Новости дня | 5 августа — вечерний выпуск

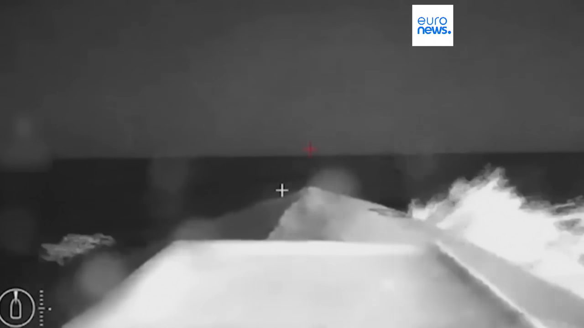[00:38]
В соцсетях появилось видео ночной атаки морского дрона, повредившего российский коммерческий танкер СИГ.
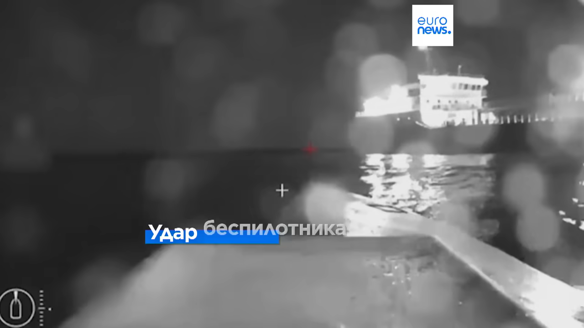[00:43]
Власти РФ официально сообщили, что судно получило пробоину. Никто не пострадал. Разлива топлива не было.